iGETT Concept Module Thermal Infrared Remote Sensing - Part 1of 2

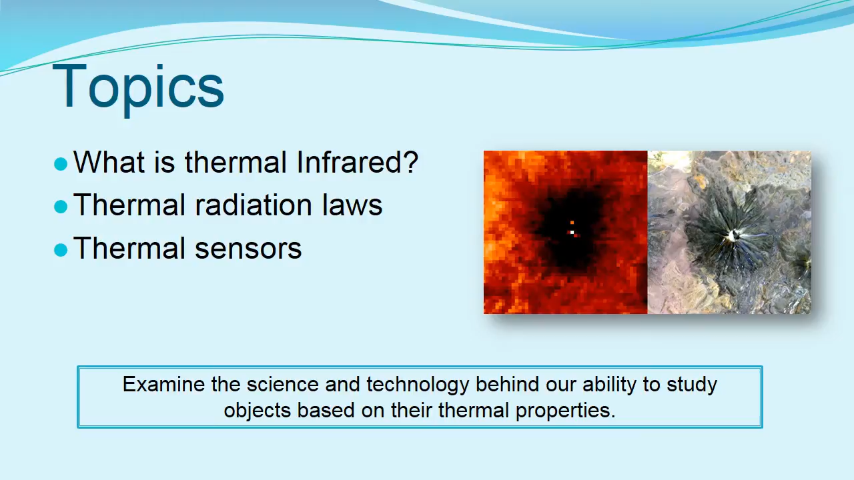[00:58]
Thermal imaging technology is frequently used in things that apply to our everyday lives. Doctors use it to help diagnose disease and general health conditions. We can look at the energy efficiency of our homes by
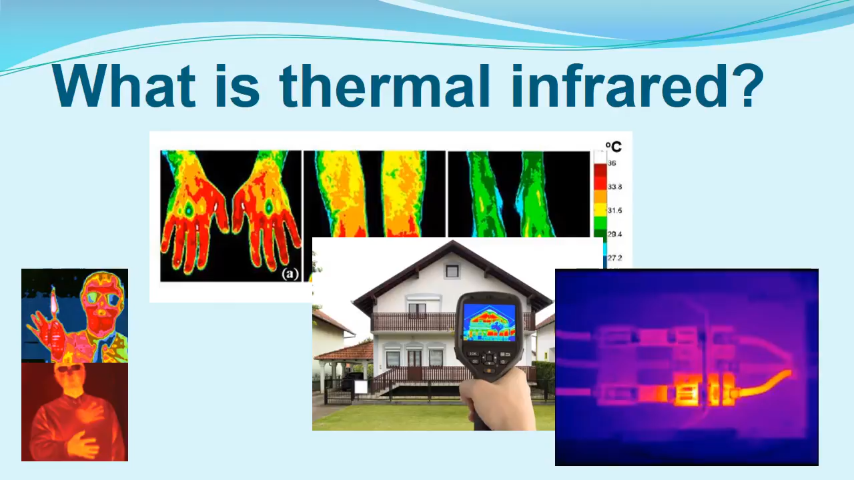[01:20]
seeing where cold air is entering or where insulation is poor. It is used by building inspectors to detect faulty wiring. Firefighters use it to detect fire obstructed by smoke or walls. All objects with temperatures above absolute zero emit electromagnetic energy.
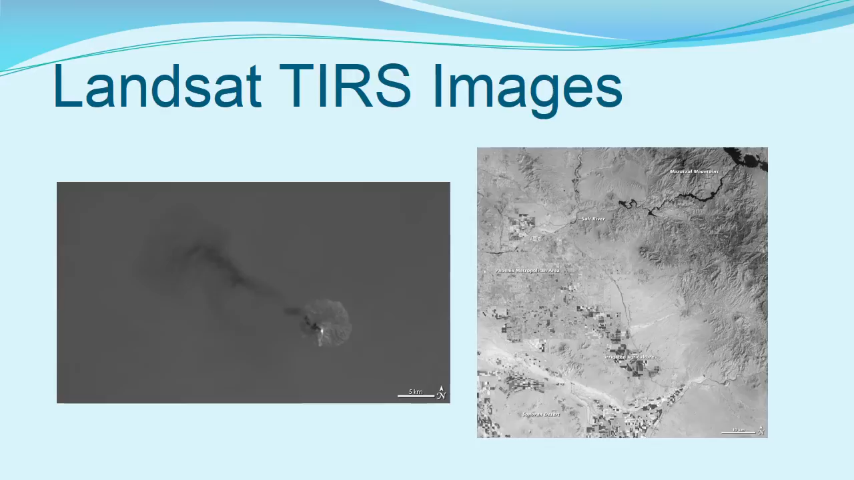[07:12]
The image on the right shows the Phoenix, Arizona area, highlighting the darker tones of the relatively cool water and agriculture areas.